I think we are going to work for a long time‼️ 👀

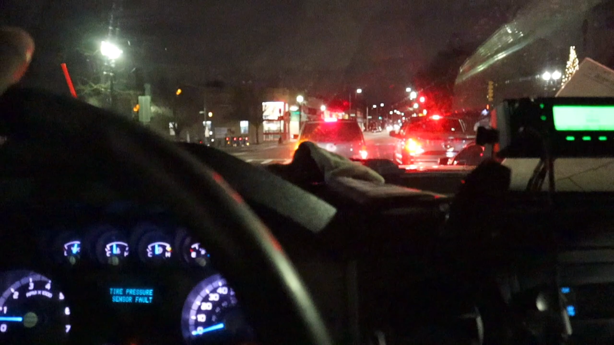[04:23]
We just going through. Right now, as you see, I got the giant plow on my truck. You can see the poles.
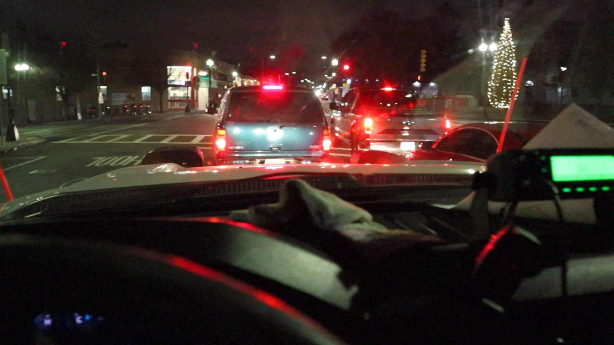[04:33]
Yeah, something like that. So right now, we just doing our map. We gotta put salt. You know, you just flip the switch, start spreading salt.
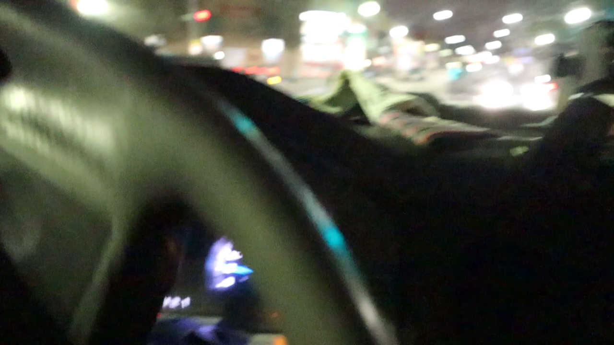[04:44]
You just, I hit a few streets already. Just forgot to pull my camera out, but yeah, man.
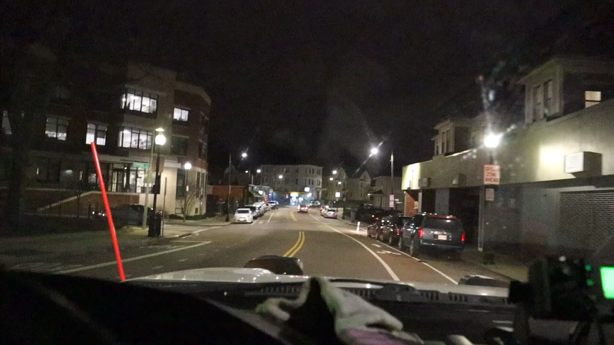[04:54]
Right now, there's no snow, but this is called pre-treat, so we'll go around do all the hills and bridges because, you know, that freezes first.
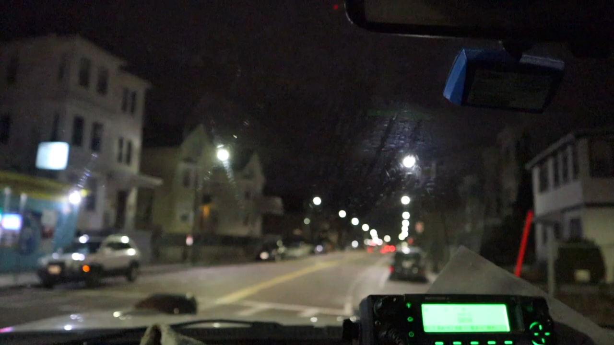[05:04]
So we gotta handle that first. And that is not my camera that looks all smudgy. That is the windshield of the truck. It's not my truck.
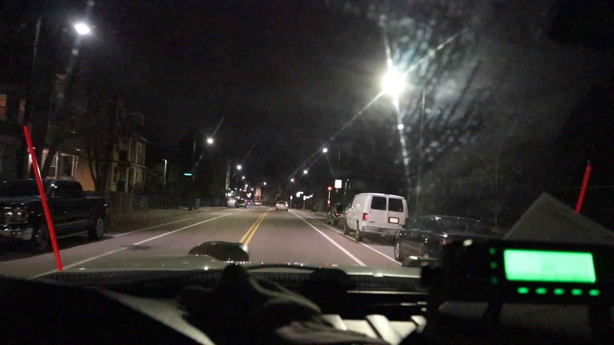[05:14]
So you could joke on it all you want. It don't hurt me, but been at work for about an hour now. Your boy is hungry, so we gonna see what we can get to eat before it starts snowing like crazy and we don't have no option but to fucking salt everything,
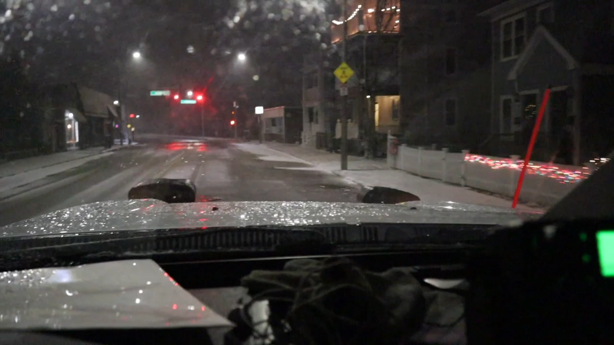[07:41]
So as you guys can see, the snow is really coming down now. I done slid down about 3 hills now. It's getting dangerous, y'all. This little thin sheet is just having cars slide everywhere. My spread is not really working, and my blade won't lower. So we having a little bit of trouble now, but we gotta go back to the yard.